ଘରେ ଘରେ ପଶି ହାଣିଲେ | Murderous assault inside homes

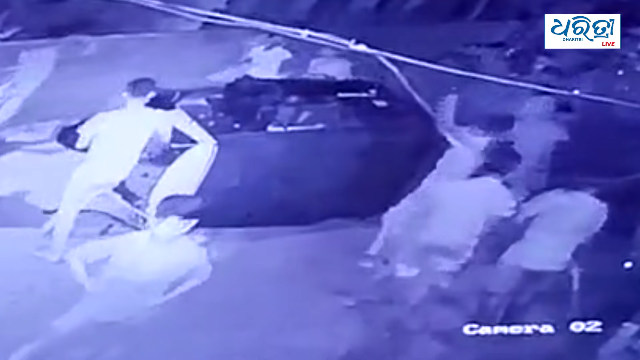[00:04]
ଗଣ୍ଡଗୋଳ ମାରପିଟ ଗୋଡ଼େଇ ଗୋଡ଼େଇ ରାଜରାସ୍ତାରେ ଆଣୁଛନ୍ତି, ତଥାପି ଆମ ପୁଅଟାକୁ ଗୋଡ଼େଇ ଗୋଡ଼େଇ ହାଣିଛନ୍ତି। ପୋଲିସର ଇଣ୍ଟେଲିଜେନ୍ସ ବିଫଳତା।